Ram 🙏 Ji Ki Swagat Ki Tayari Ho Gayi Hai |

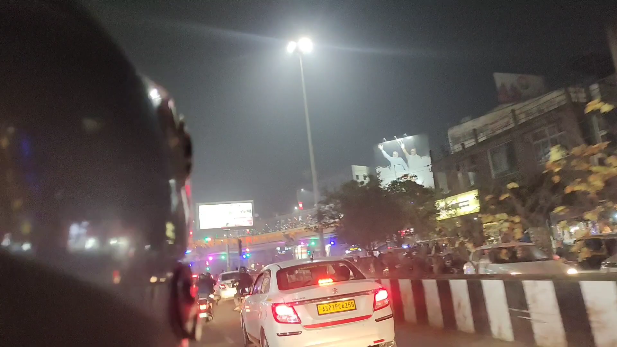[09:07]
फ्लैक्स हैं तो काफी अच्छे से राम जी का स्वागत के लिए तैयारी हो रहा है